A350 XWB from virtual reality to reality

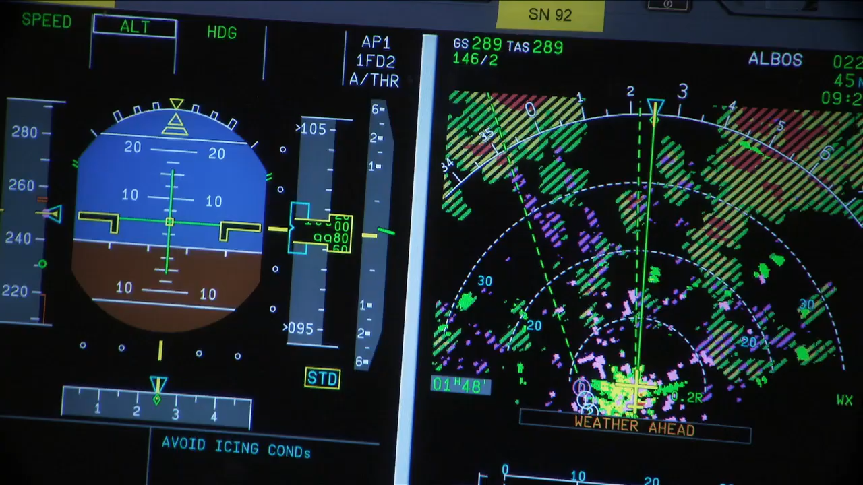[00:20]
Au point de vue du réalisme, il y a une antenne radar sur cet immeuble.